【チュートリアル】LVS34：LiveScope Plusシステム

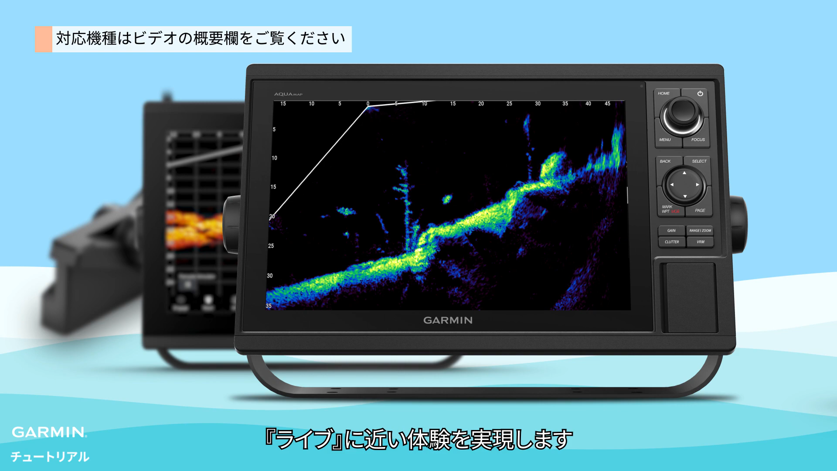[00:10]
LiveScope Plus requires the GLS10 sonar module to function, which is the same as LVS32.
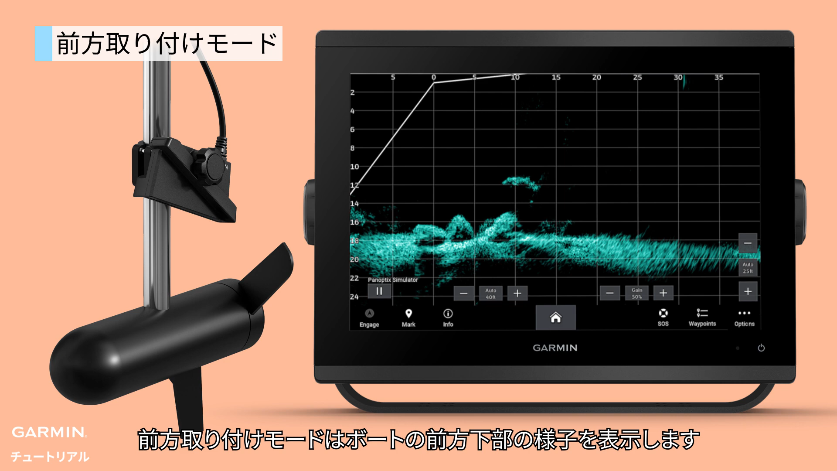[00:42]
Forward mode shows what's out in the lower front of your boat. Down mode gives you a view of what's directly below. And perspective mode is great for a top-down view.
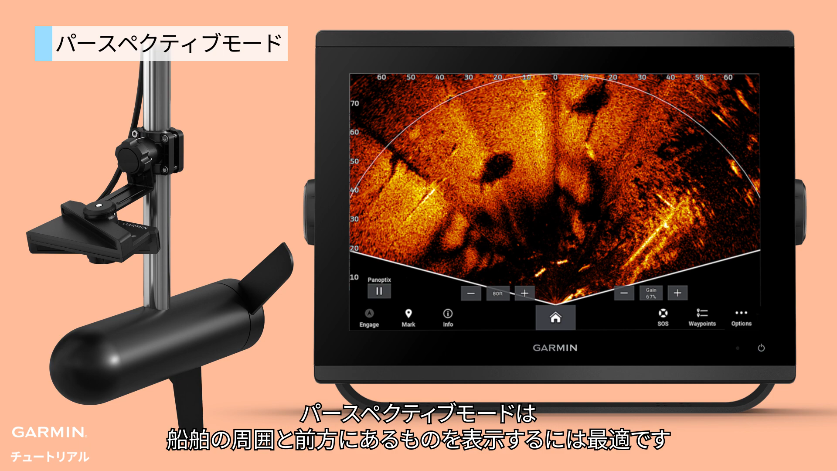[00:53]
On your chartplotter's LiveScope page, select Options,
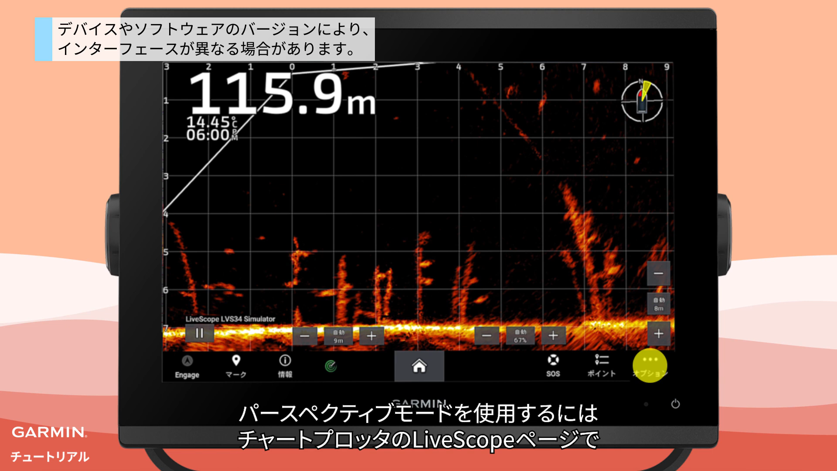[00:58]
On screen: depth 115.9 m
Sonar Setup, Installation. Make sure, Use AHRS is enabled. Then, select Orientation. According to the installation mode of your transducer, select the corresponding orientation.
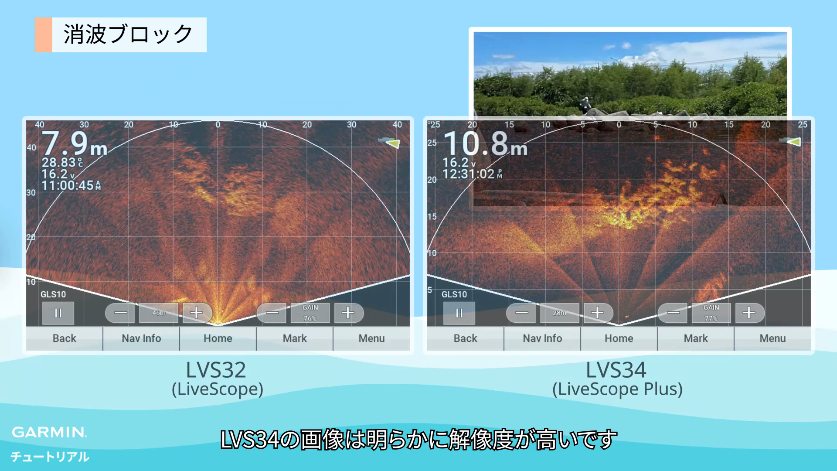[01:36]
It is obvious that the image from LVS34 has a better resolution. The image is sharper and shows more details.
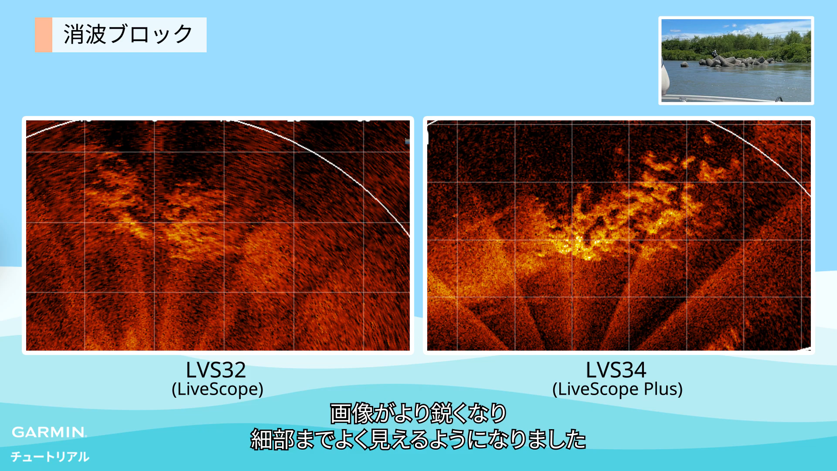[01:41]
And lastly, fish. These are fish.
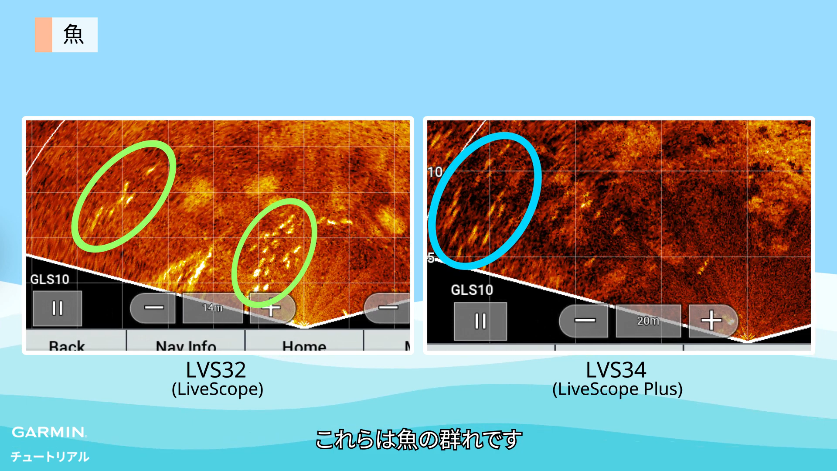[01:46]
Due to the higher contrast, it is easier to distinguish fish from the background.
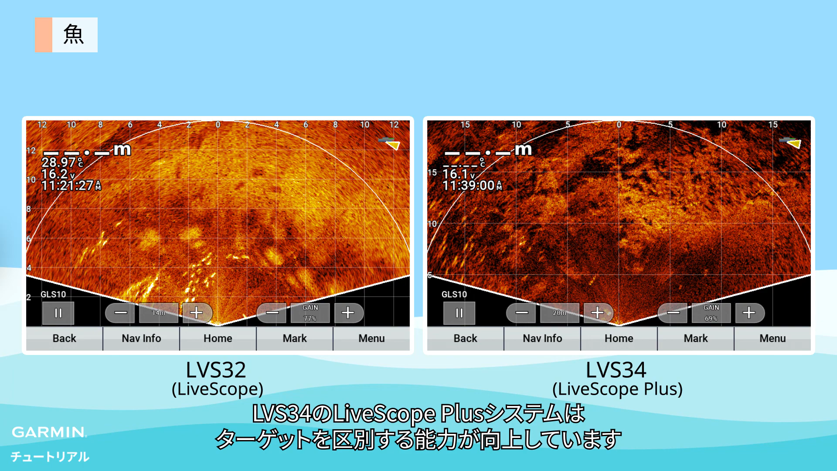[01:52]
LiveScope Plus has a better target separation ability. And that's it. Thanks for watching.